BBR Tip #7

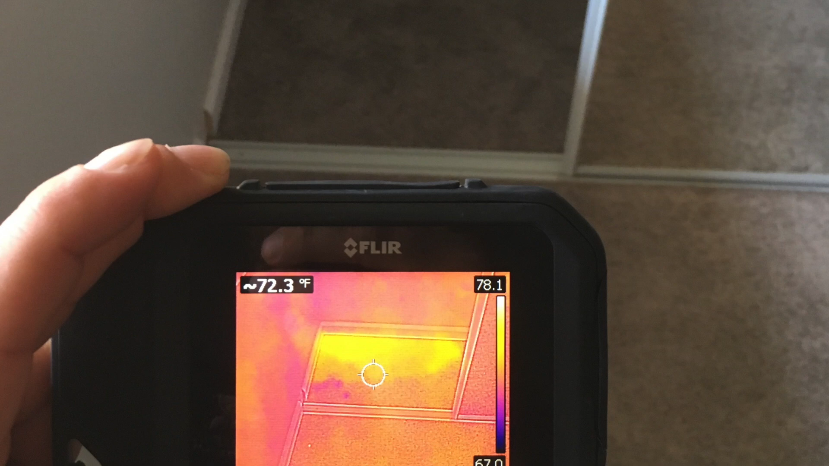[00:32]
On screen: spot 72.3°F
into a closet which is on the opposite side of a master shower that was freshly redone.
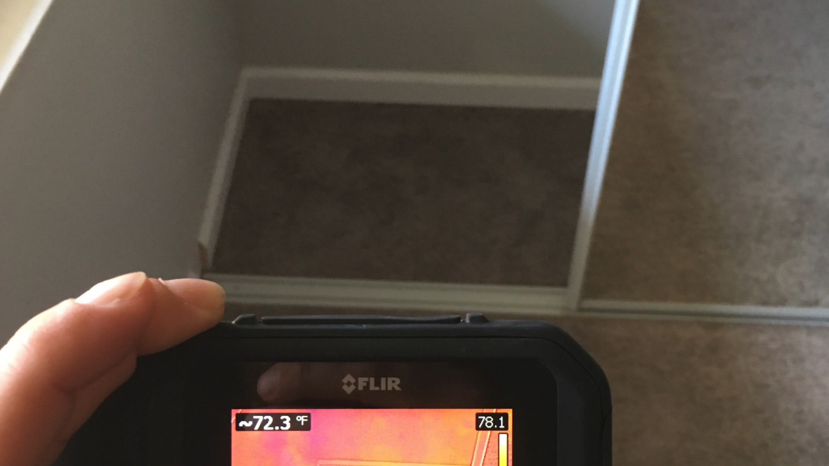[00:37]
On screen: spot 72.3°F
This is super important because this wouldn't have been picked up without thermal imaging and